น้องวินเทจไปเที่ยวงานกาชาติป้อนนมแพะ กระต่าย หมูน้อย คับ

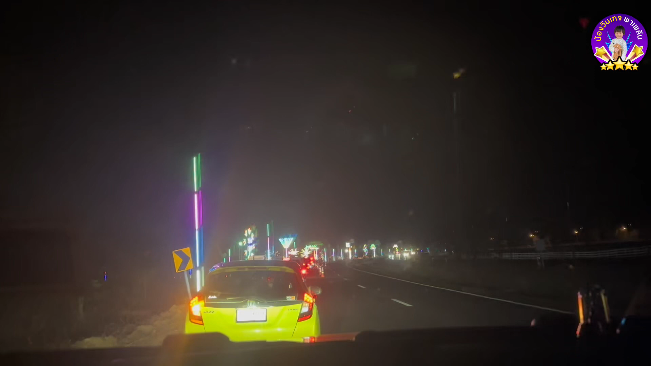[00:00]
ตอนนาน นี่ก็กินไม่เคยยือนี่เป็นไฟที่จะเดียวซ้ายเพื่อจะไปทางเข้างานกาชาติ ใช่ไหมคะใช่ครับไฟสวยไม่รู้ไม่สวยค่ะพี่ชูมากเลย ไปดูข้างในอีกันนะคะต้องเป็นอย่างไรบ้างผมต่างนี้ขอยเยอะแล้วก็ไปกิบรึไปก่อน